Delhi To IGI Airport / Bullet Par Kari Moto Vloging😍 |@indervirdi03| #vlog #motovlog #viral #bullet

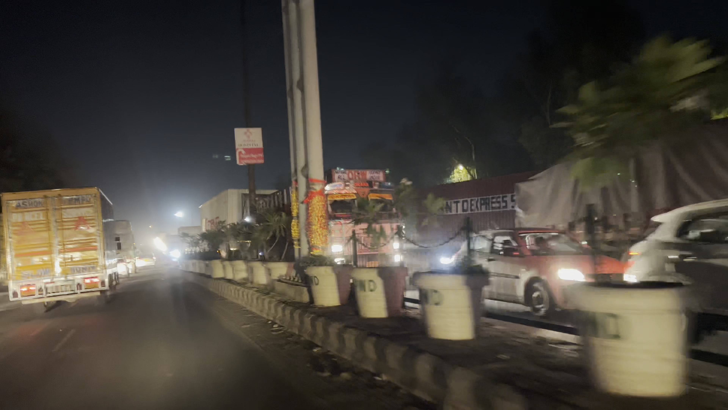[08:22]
रात को 12 बज रहे हैं, 12:30 होने वाला है, अभी भी देख लो भाई पूरा आगे तक है वो, देख पूरा आगे तक जा तो पुल चढ़ रहा है,
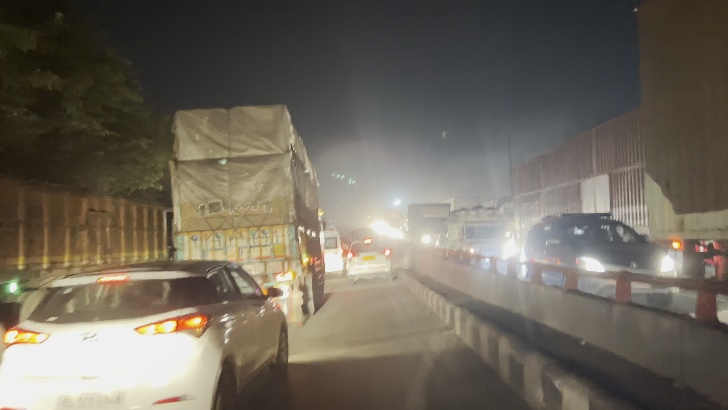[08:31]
देख ले जल्दी जल्दी पुल बने भाई, फिर देखे क्या होता है, कुछ नहीं कर सकते भाई।
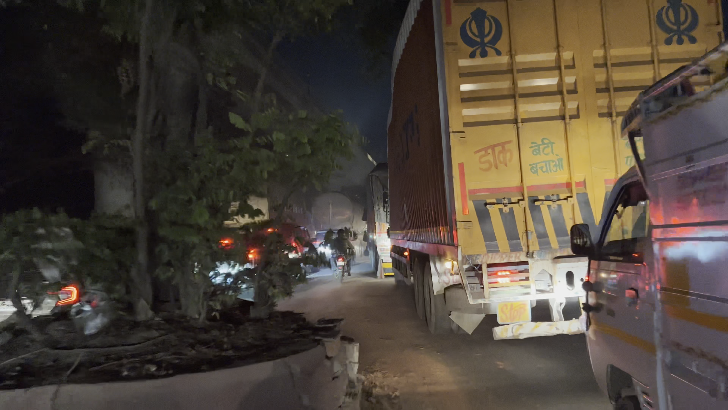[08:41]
देखने के लिए जाओगे भाई इंटर भाई, भाई क्या करे, जितना आने का टाइम लगा उतना यहाँ ज़्यादा यहाँ लग जाएगा टाइम,
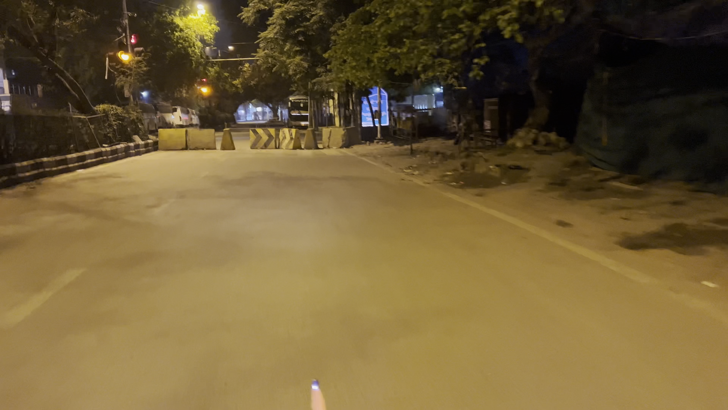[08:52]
पता इस जगह से निकलेगी वो तो रास्ता बंद है, निकलेगी ना वो, देखना वो नीचे वो देखना ऊपर का बड़ा आराम से भाई।